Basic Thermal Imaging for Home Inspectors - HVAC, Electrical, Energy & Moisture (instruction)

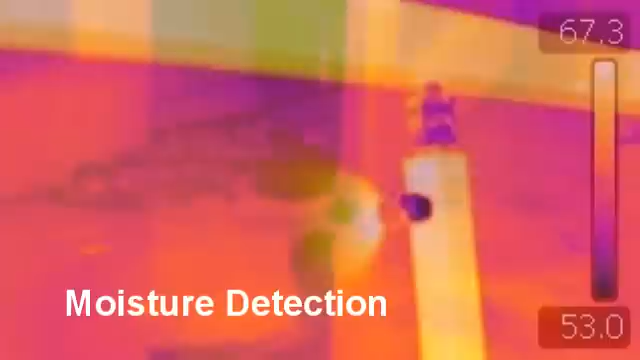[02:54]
problematic condition in America today. Water. Now, as much as we need it to live, it is literally the root of all evils in a residential construction is what causes the most damage to you.